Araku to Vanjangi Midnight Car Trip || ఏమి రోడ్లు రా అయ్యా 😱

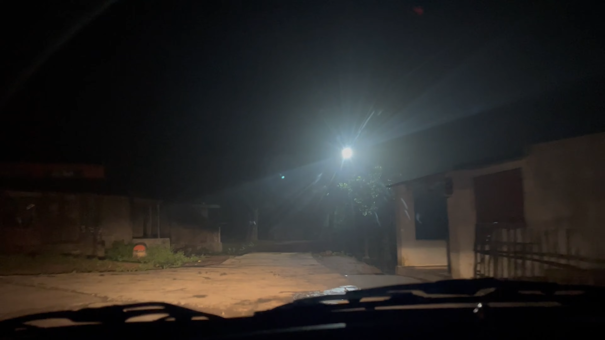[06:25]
ఊరా స్కూల్ ఈ స్కూల్ దగ్గర కూర్చున్నాం మాట అప్పుడు మరి చెట్లు రా దయ్యాలు తిరిగి దయ్యాలు దెబ్బలేసుకున్న ప్లేస్ రైట్ సైడ్ చూడు ఒకసారి టోల్ గేట్ ఉందా
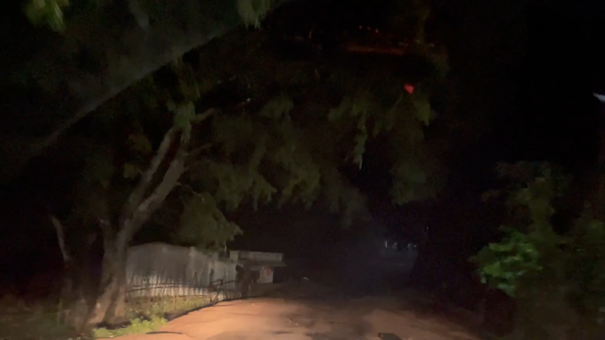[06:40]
లేదా ఎక్కడే ఉండాలి టోల్ గేట్
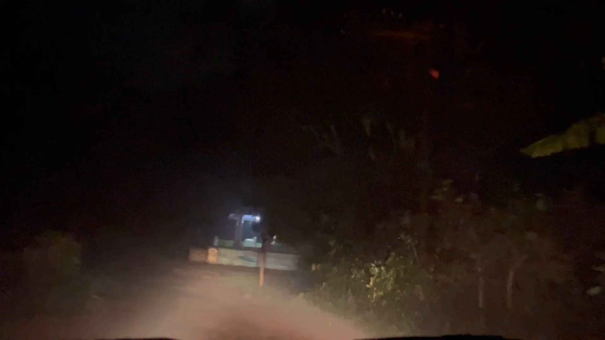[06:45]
టోల్ గేట్ టోల్ గేట్ ఇప్పుడు ఏం చేద్దాం వెళ్ళిపోదాం బయటికి ఉంటదా ప్లేస్.
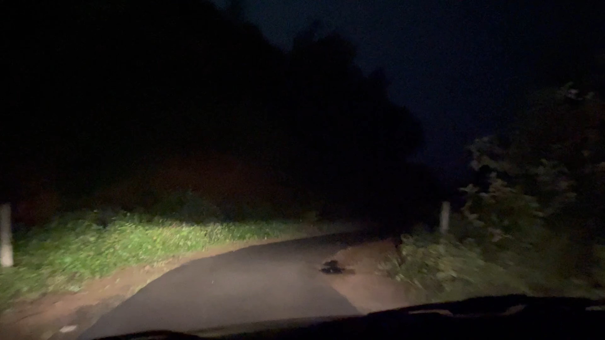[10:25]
ఏంటి రోడ్డు రాయిని రోడ్డు రాయి మధ్యలో వేసారా? అయ్యా వీడికి లేని పోని అన్ని. నాకు చాలా భయం రా, జ్వరం వచ్చేది చూడు పొద్దునికి. మనం ఏం చూస్తాం అంటే వాడు చూడని అన్ని చూస్తాం మనం. అవునరా,